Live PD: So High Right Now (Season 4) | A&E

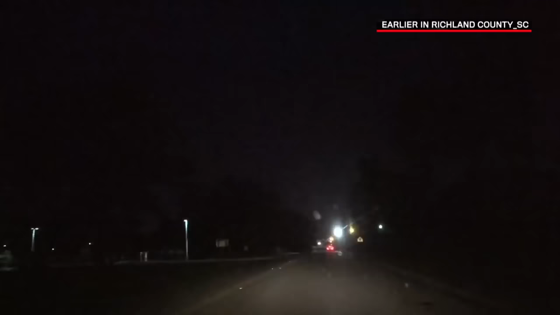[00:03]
Corporal Boyle's got out of the vehicle. You can see it's parked here. It was stopped in the lane of traffic. They were talking to a two other males that were walking.